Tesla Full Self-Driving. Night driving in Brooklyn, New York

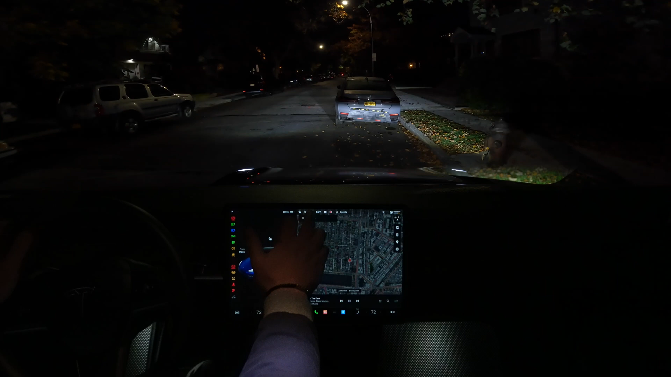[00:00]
okay hello guys my name is dennis thank you for coming to my channel and today i'm going to check the fsd beta 10.69.2.4 i'm still waiting for 10.69.3 and yeah so let me start uh start my route let me just um let me just go from this parking spot and i'm going to engage the beta
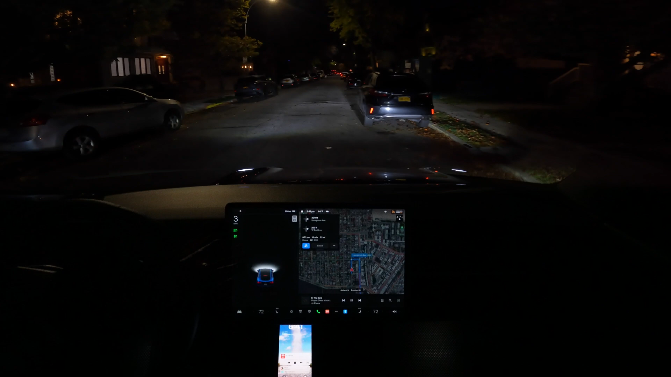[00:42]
let me check uh sorry for that let me just park here let me wait till the bed are going to be available and i'm going to turn on the beta and um yeah okay the bed is on doubles up here and we start proceeding very good and let's check how the beta gonna perform at night and also i'm trying to do a little bit uh different uh video
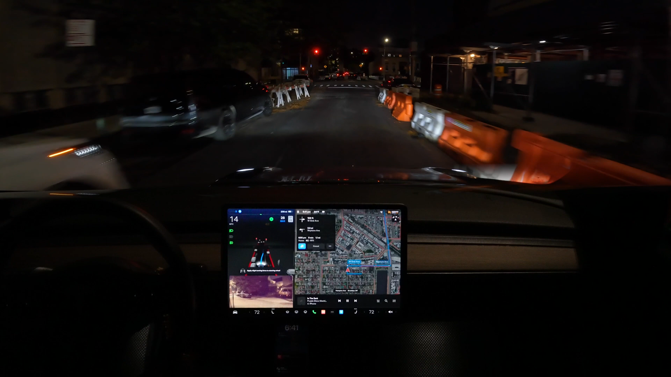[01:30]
no problem here and it's asking to apply some pressure i did that all right
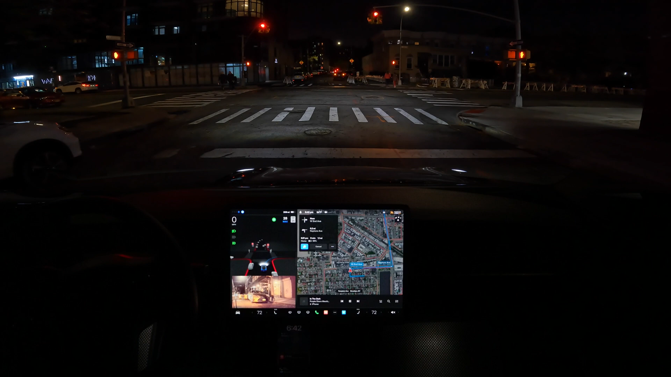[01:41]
and uh and we're gonna turn right here i hope they fix that road okay that's the better turn here right very good no problem with that
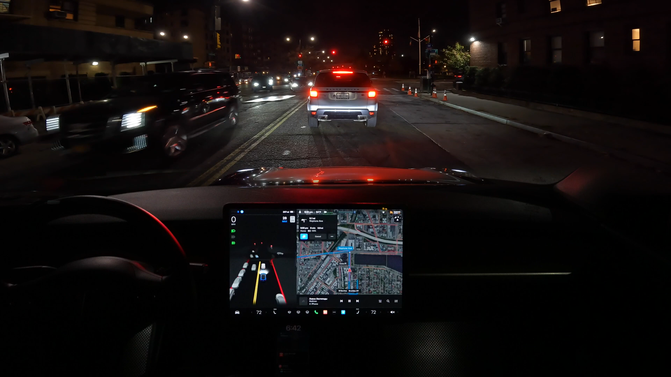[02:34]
let's turn on the blinkers but it's not supposed to turn on the blinkers because we gotta go straight okay and now we're going straight here it's very good and the road is not so great here but that's okay and actually yeah over here i'm gonna turn right let me add the back camera here
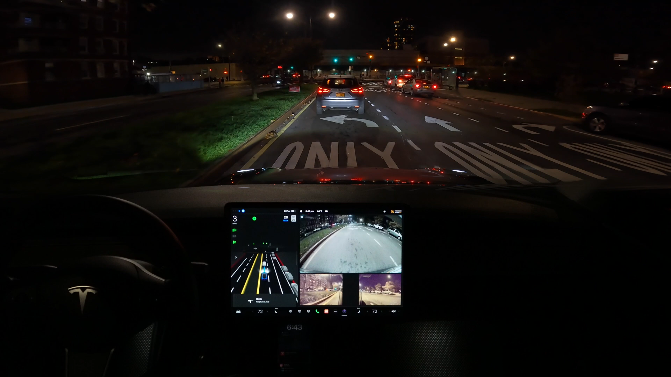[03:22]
but anyway let me know how you like it more you like it in a full screen you like it with uh with the backup camera view okay it's slowing down here i'm not sure why okay and then it turned perfectly here very good and i think now we're just gonna go straight
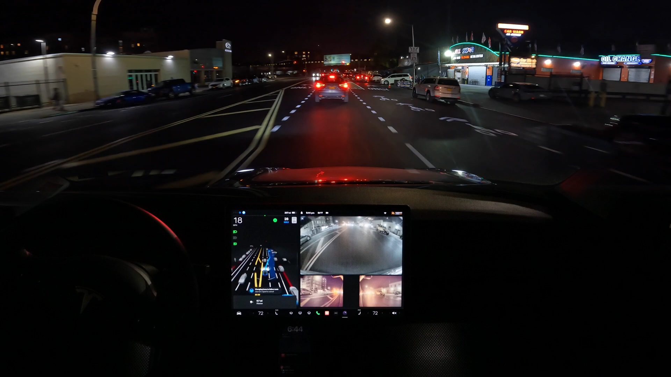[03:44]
no no no no better you don't have to be there it's a bike lane but that's a new road and actually the better see that that's that's the new road here and we're gonna go straight yeah we're gonna go 0.7 miles straight but anyway let's see how the better perform that because i believe on my route it's gonna be uh some double park
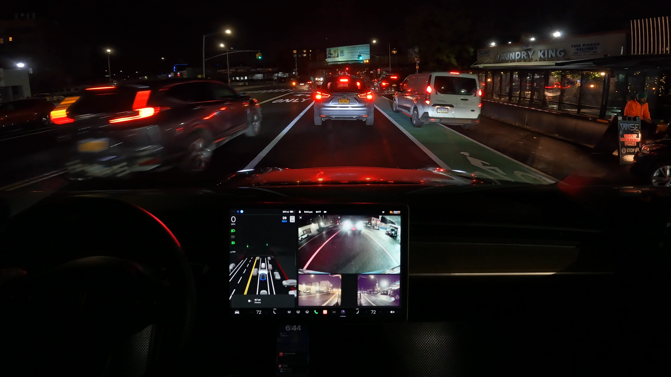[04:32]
so now it's green light of course and so and uh right away when it's green light on somebody hunk right away people didn't pay attention at all they just need to go and they could be gonna hunk right away oh there was a little bit uh harsh stop because they better see pedestrian but the pedestrian was just staying there but anyway i press that camera so to record that
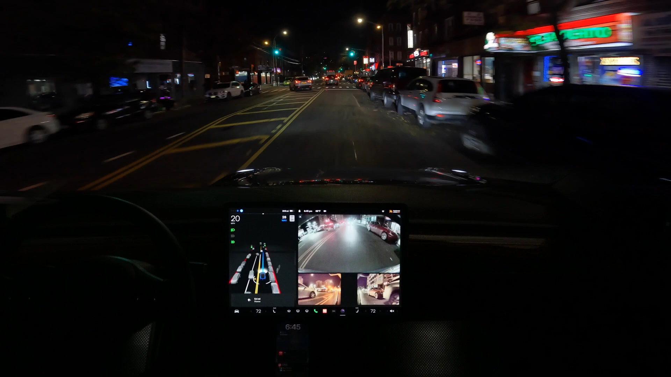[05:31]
and all right and it's double park there okay the better than great job it's harsh stop here for no reason let me press that it's not really safe because i have cars oh come on better you can pass that car okay i'm sorry guys i just disengaged that because i don't know for the better it's taken a lot of times to pass that car for some reason there was a bunch of space let me engage the better again and see how it's gonna be
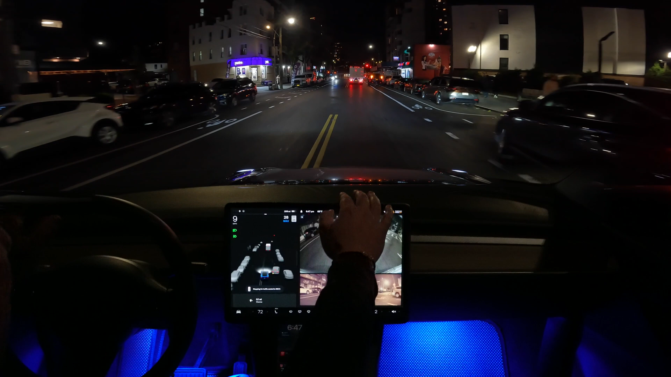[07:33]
oh come on beta you just start passing that car and then you decided to stop it's not really cool okay let me engage the beta again that's interesting you see that move i don't know why the better did that but anyway i hope that 10.6 to 9.3 uh it's gonna be uh it's gonna be much better in that situations